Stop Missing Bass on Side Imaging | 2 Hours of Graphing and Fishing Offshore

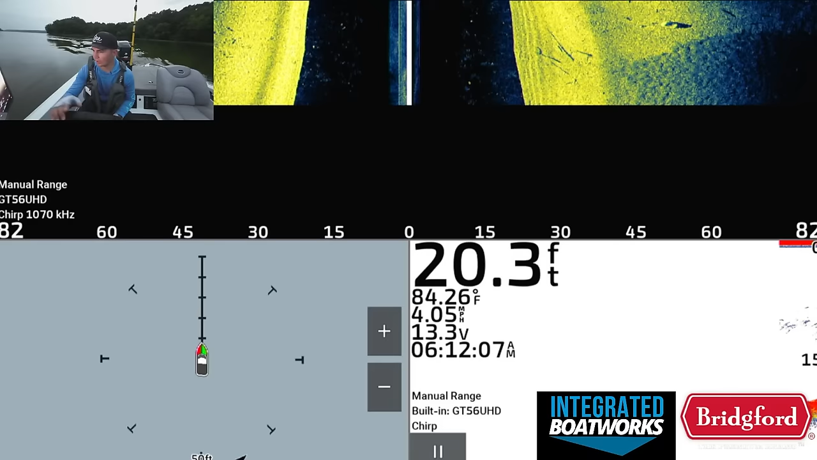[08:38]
On screen: depth 20.3 ft, water 84.26°F, speed 4.05 mph
that it's very hard to differentiate one thing from another. So when you get in these situations where there's stuff everywhere, and this is kind of why I wanted to come to this lake, because it happens like this.
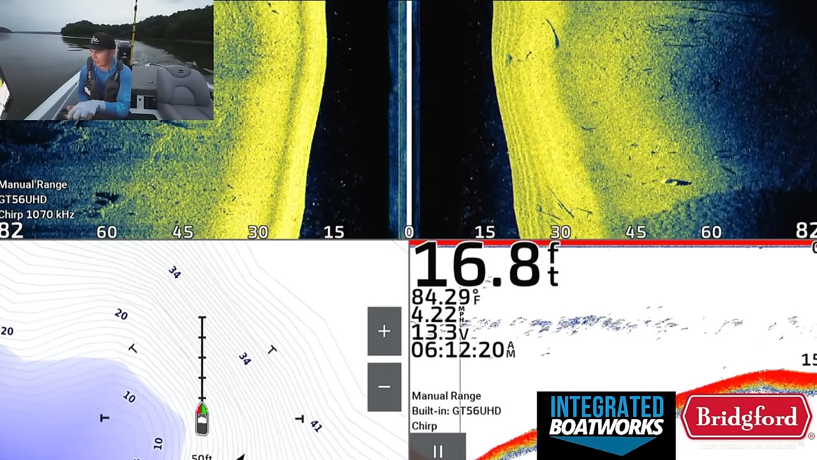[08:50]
On screen: depth 16.8 ft, water 84.29°F
There's just stuff all over the place out here, and I want to find a spot that is in that 15 to 18 foot range, because that's where the thermocline is,
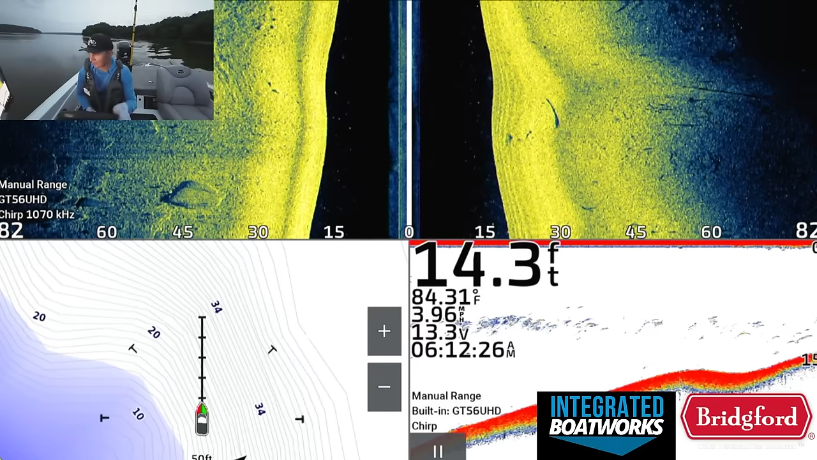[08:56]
On screen: depth 14.3 ft, water 84.31°F, speed 3.96 mph
and I want to find a group of fish that looks a lot cleaner, that doesn't have that much
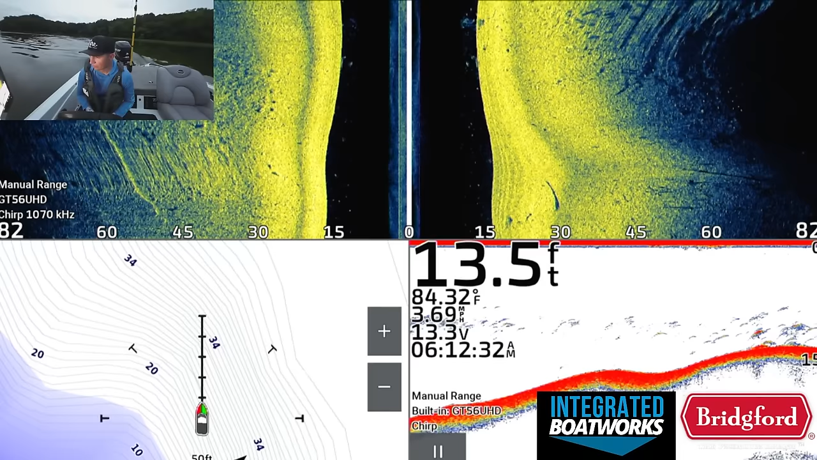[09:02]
On screen: depth 13.5 ft, water 84.32°F, speed 3.69 mph
crap going on the screen, because it's really hard to differentiate these fish.
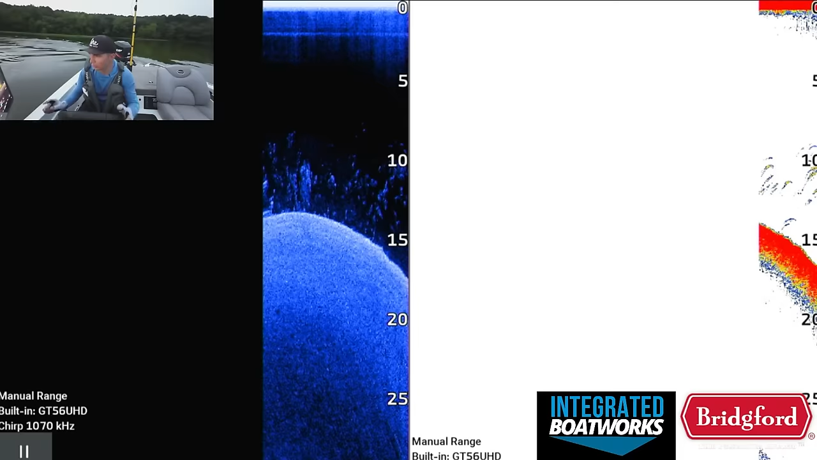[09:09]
And so we're going to be doing a lot of comparison with my 2D sonar and down imaging. So if you see that on the screen where it's just covered up on the down imaging and the 2D sonar, I'm not gonna touch that.
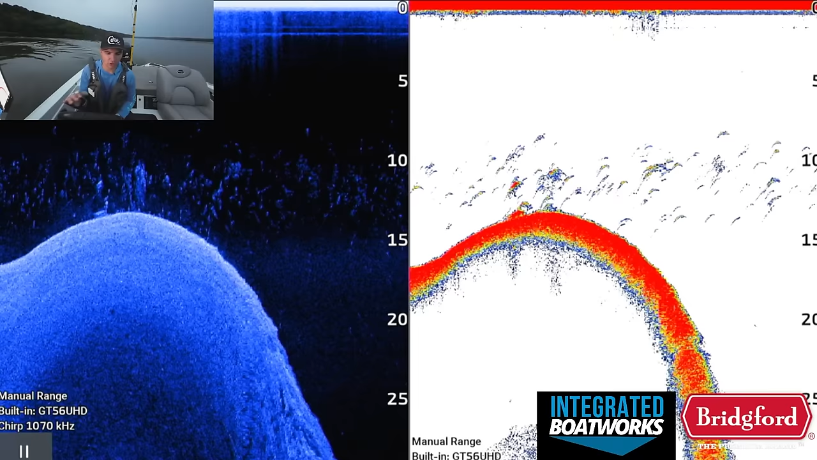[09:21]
I'm not even gonna bother fishing because it's too hard to differentiate the bass from other species, and I need to know that there are bass down there.
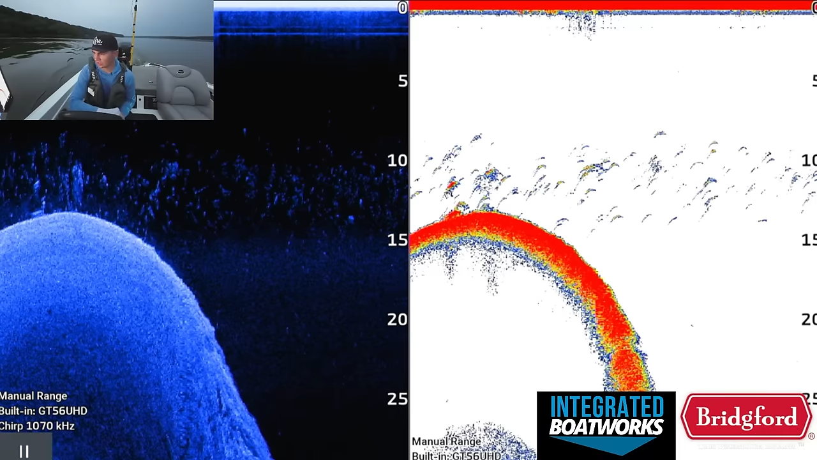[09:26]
That is pretty important because otherwise I'm just wasting time. And we're probably gonna run into this problem a lot.
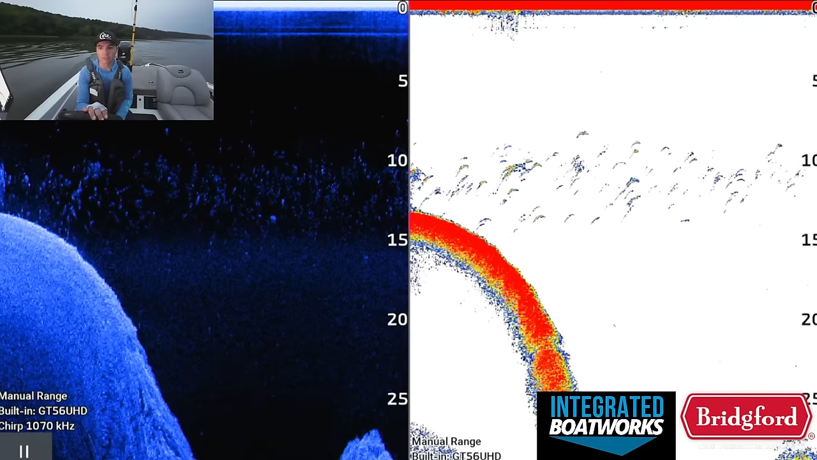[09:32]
Looks like there's some floating debris as well. So some of this is not just fish, it's also floating debris.
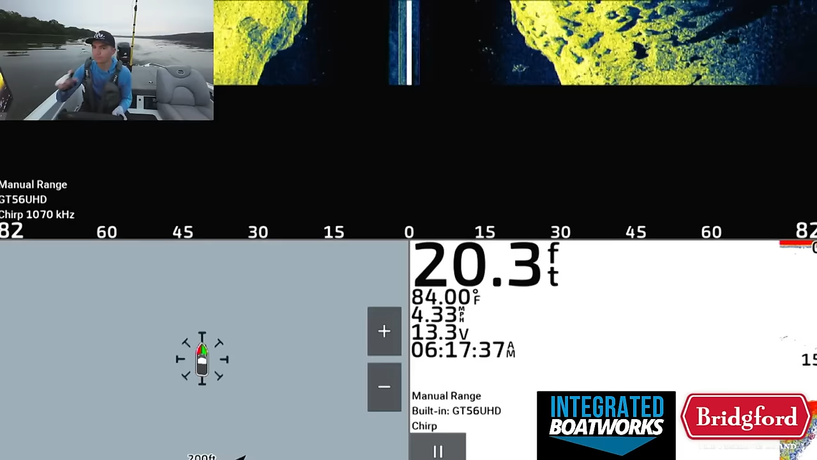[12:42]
On screen: depth 20.3 ft, water 84.00°F, speed 4.33 mph
this. So we got some nice rock here.
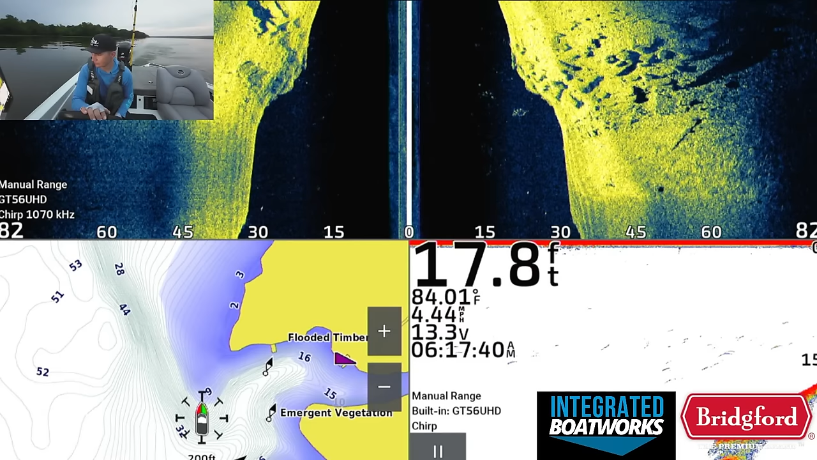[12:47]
On screen: depth 17.8 ft, water 84.01°F, speed 4.44 mph
Kind of getting up on top of it a little bit fast.
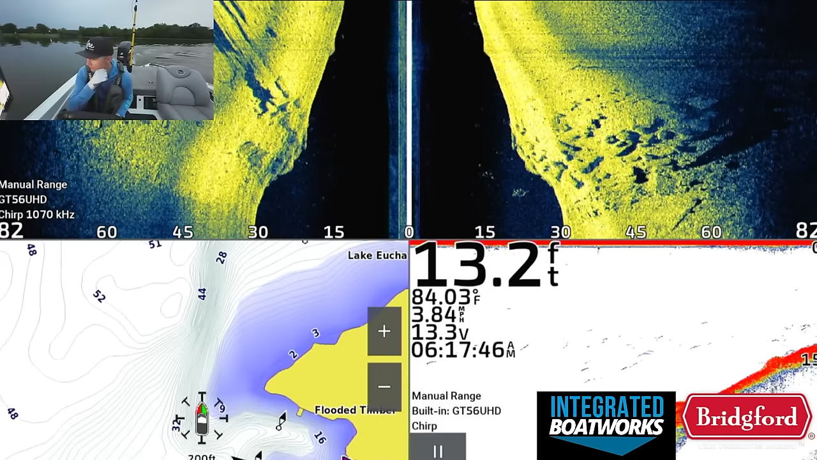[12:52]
On screen: depth 13.2 ft, water 84.03°F, speed 3.84 mph
Again, kind of key zone because of the thermocline is going to be 17 feet and less.